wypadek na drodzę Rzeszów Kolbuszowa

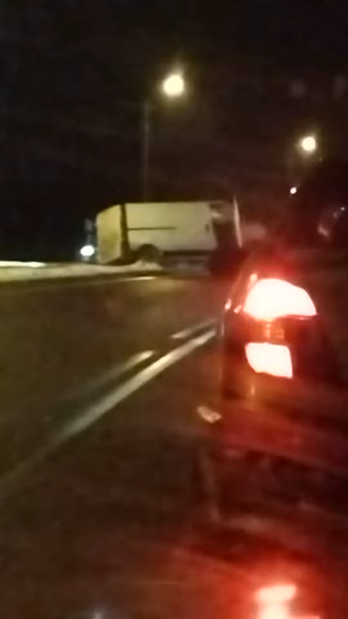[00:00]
...B6. Lek uwalniany w jelicie, nie w żołądku. Chłoń więcej na magvit.com.pl Przed użyciem zapoznaj się z treścią ulotki domowej... Panowie, uważamy jak jeździmy, a nie leżymy w rowach potem i trzeba wyciągać i domować ruch. Tabletka do jelitowa, 48 mg fionów magnezu w postaci netonu dwuwodynego i 5 mg tirydoksyna florowodorku. Przeciw wskazania, nadrażliwość na którykolwiek składnik preparatu, ciężka niewydolność nerek, hipermagnezynia, hiperwitaminoza B6,